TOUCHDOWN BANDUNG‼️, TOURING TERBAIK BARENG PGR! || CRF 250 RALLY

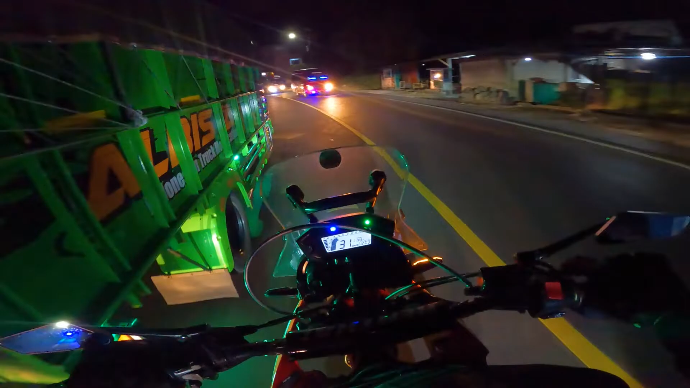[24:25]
Mobil, mobil apa? Ayo, let's go. Mobil satu. Mobil dua. Ada bis, ada bis, ada bis, ada bis, hati-hati, ada bis, teman-teman. Ada mobil, ada mobil. Ada truk, ada truk. Ada truk, ada truk. Ada truk. Ada truk lagi.
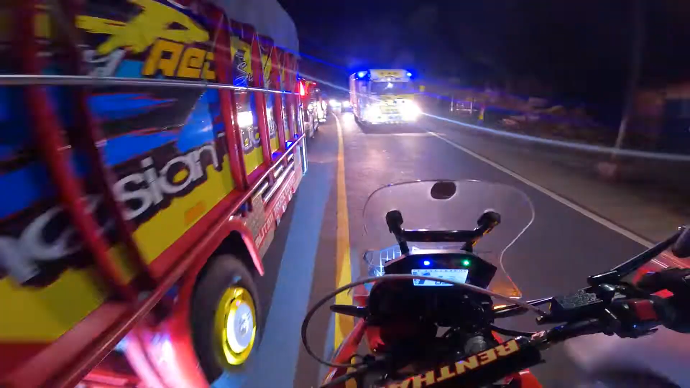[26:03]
Mobil banyak, mobil banyak. Mobil banyak. Ayo, ayo, kanan dikit-dikit, dikit-dikit. Satu-satu, satu-satu. Sudah mulai acak-acakan. Ada mobil lagi dulu.